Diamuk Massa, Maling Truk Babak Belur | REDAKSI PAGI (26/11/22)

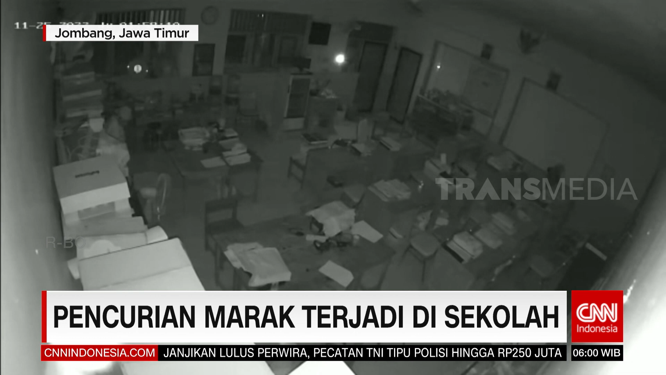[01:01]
Inilah rekaman CCTV di SDN Kedung Otok, Jombang, Jawa Timur yang memperlihatkan detik-detik pencurian pada Jumat dini hari. Dua pencuri tersebut mengambil tujuh proyektor, tiga komputer, sejumlah kabel HDMI, serta uang 200 ribu rupiah dengan total kerugian mencapai 60 juta rupiah.